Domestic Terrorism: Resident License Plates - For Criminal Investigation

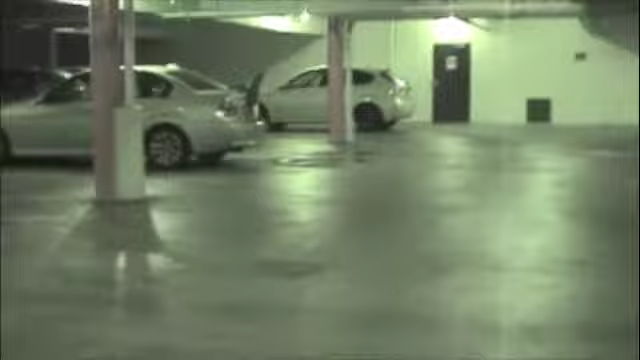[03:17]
Here's a hot spot right here.
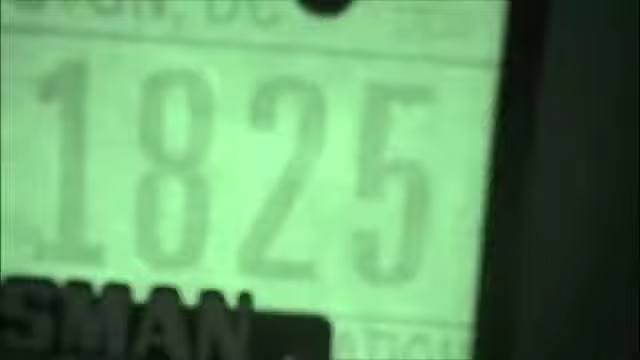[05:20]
This is a Washington, D.C. plate, DX1825.